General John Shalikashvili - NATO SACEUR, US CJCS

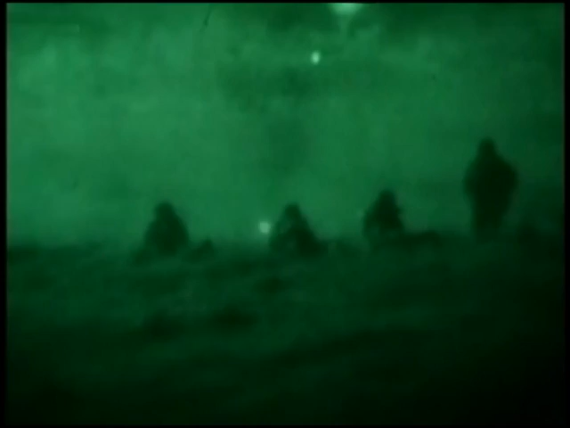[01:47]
Night vision goggles allow soldiers to see more than 150 yards under nothing but starlight.